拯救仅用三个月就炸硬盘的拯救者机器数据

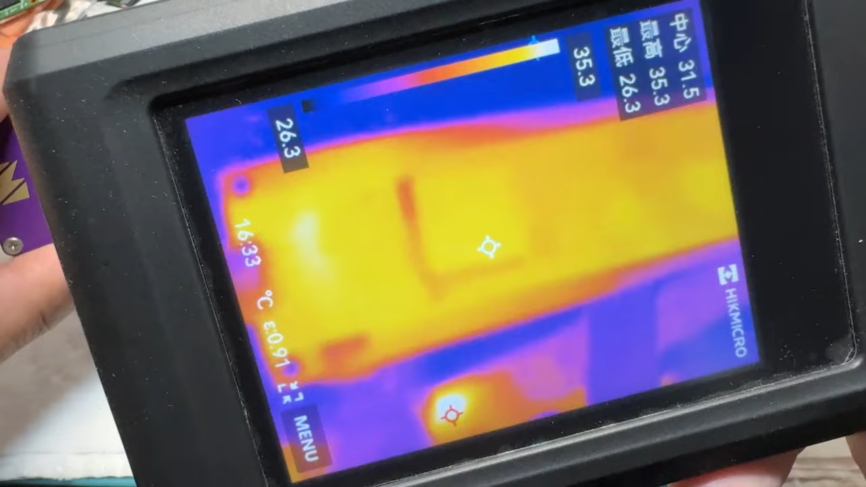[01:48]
On screen: spot 31.5°C, max 35.3°C, min 26.3°C, scale top 35.3°C, scale bottom 26.3°C
好像这一次的短路还看不见哦
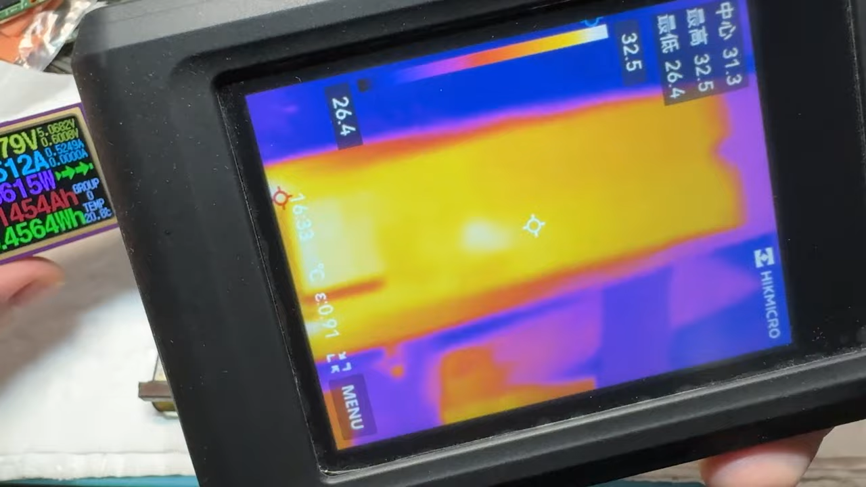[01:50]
On screen: max 32.5°C, min 26.4°C, scale top 32.5°C, scale bottom 26.4°C
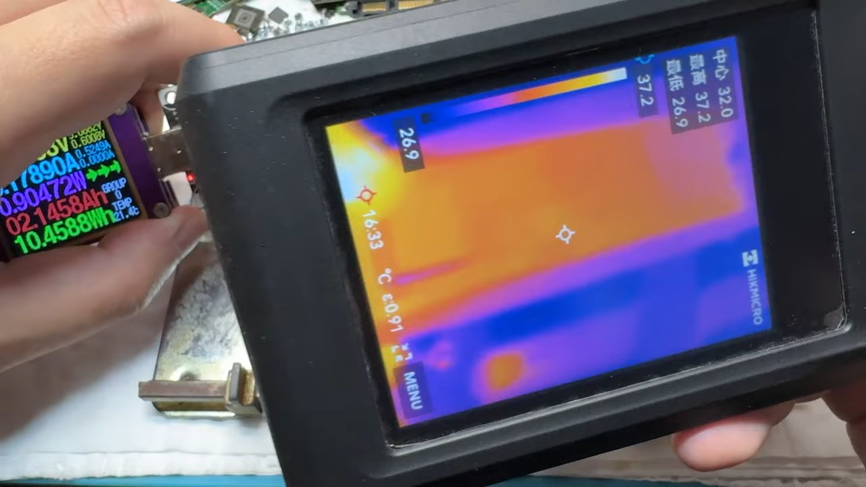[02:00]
这是什么情况吗难道是保护隔离管挂了
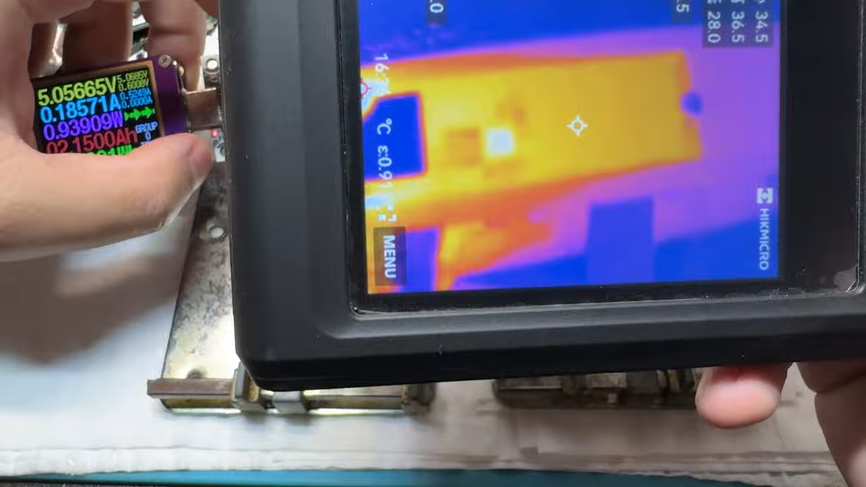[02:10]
现在我又把这一个硬盘的上衣给它脱掉了很可惜依旧是看不到短路点的